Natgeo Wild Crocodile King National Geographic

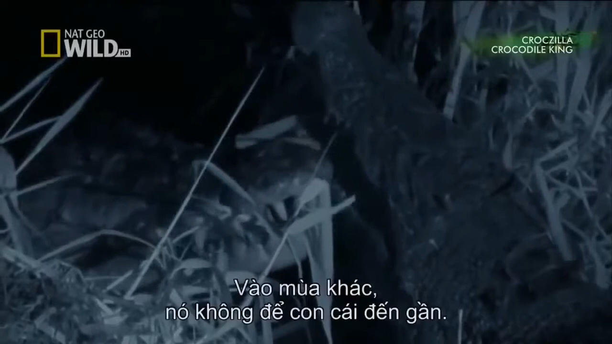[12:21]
In other seasons, he would never let her get this close. But tonight, their interactions appear almost tender.
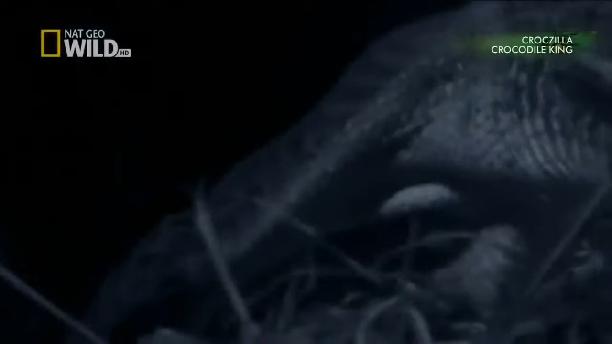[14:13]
She starts by opening up the nest she is so painstakingly constructed.
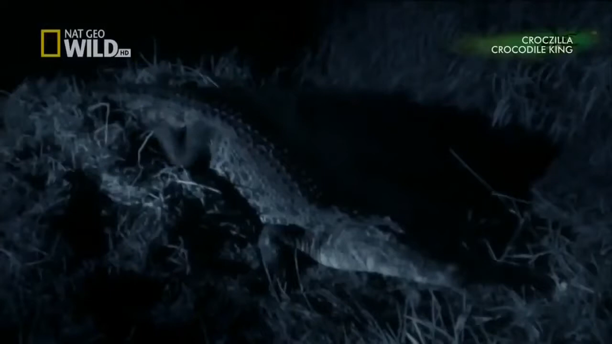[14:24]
Short bursts of digging are punctuated by frequent rests.
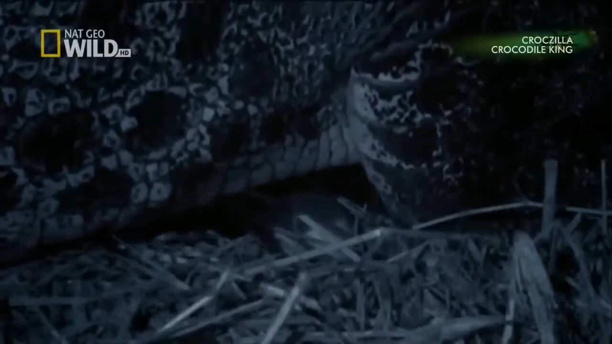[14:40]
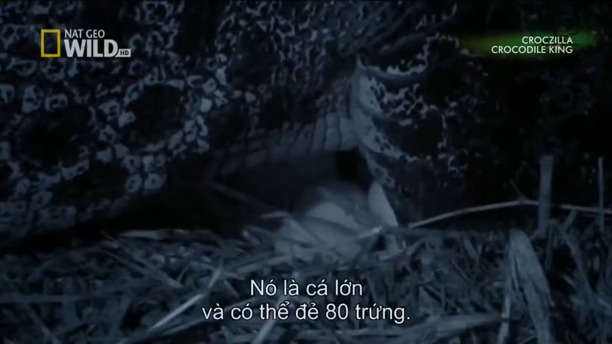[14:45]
She's a big crocodile and can lay up to 80 eggs. Some have been fertilized by the Billabong King, but other males have mated with her as well. Once the eggs are laid, she piles vegetation back on top. It will protect the nest and keep the eggs warm.
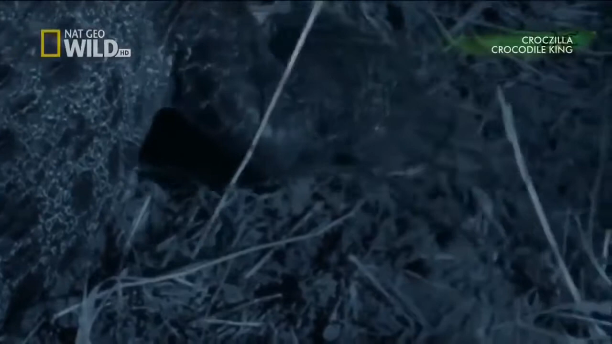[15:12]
The optimal temperature for their development is between 30 and 34 degrees.
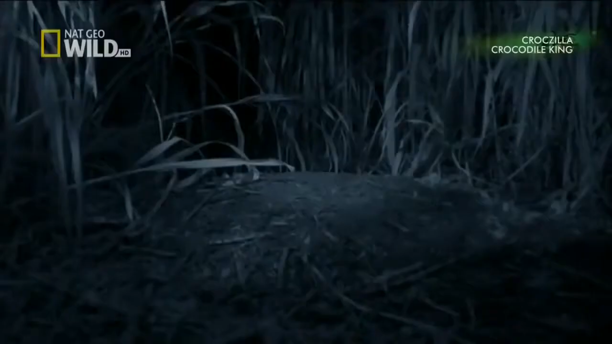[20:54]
They'll need her help to get out of the nest, which is hardened into a rigid, cement-like fortress.
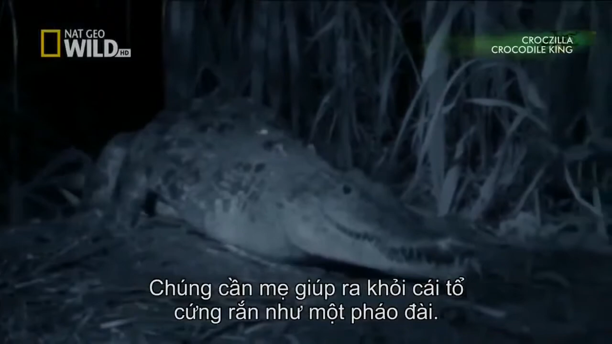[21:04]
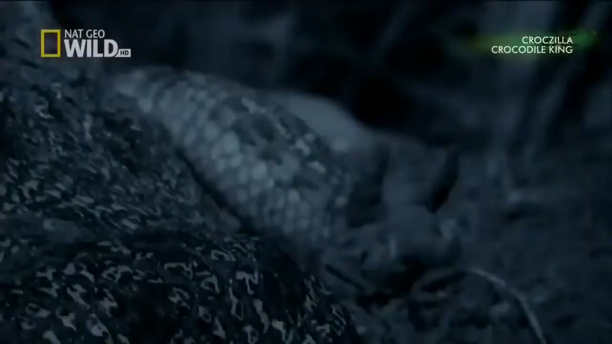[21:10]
She begins her parenting by digging her babies free.
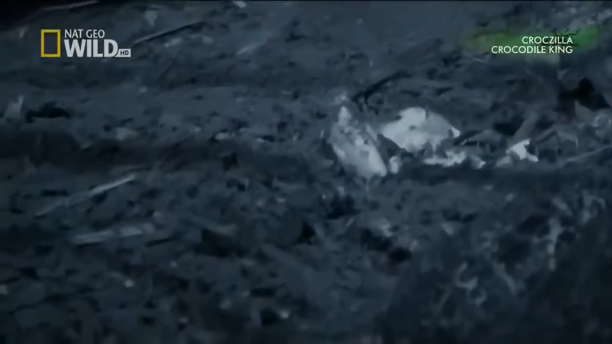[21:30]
But the job gets harder from there.
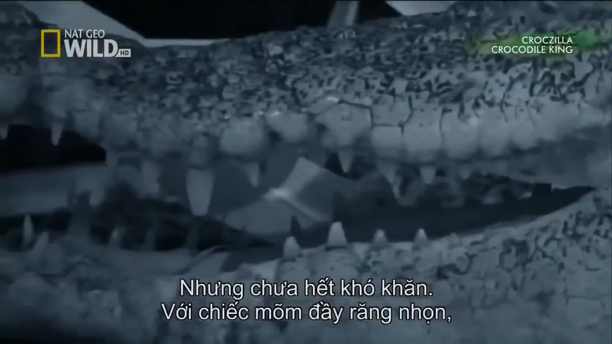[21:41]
Using her mouth, pointy teeth and all, she must ferry them from the nest site to a safe spot in the water.
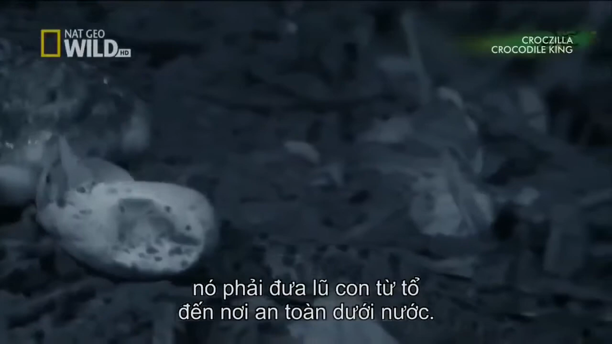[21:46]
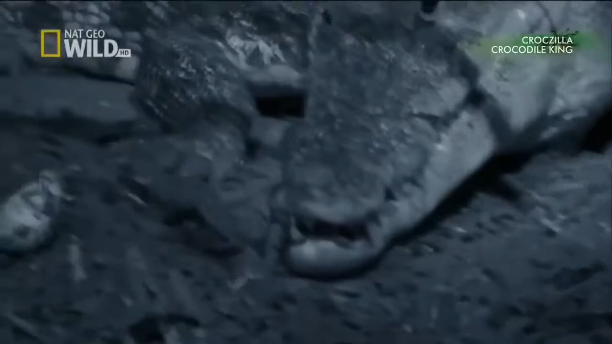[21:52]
The hatchlings are not easily corralled. Prudently, their instincts lead them away from other animals' jaws.
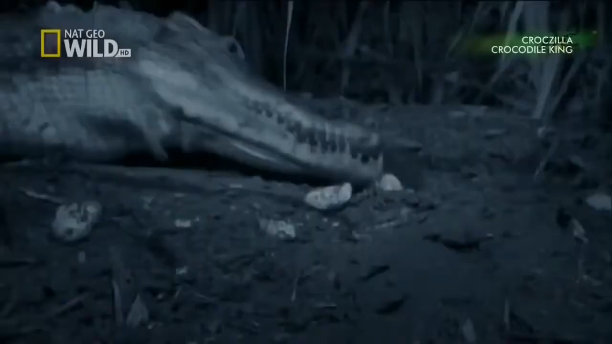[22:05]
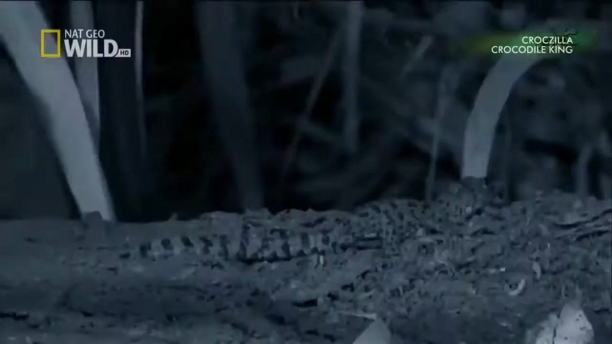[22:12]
But once she gets a few into the safety of their watery nursery, the others hear their calls and follow them down.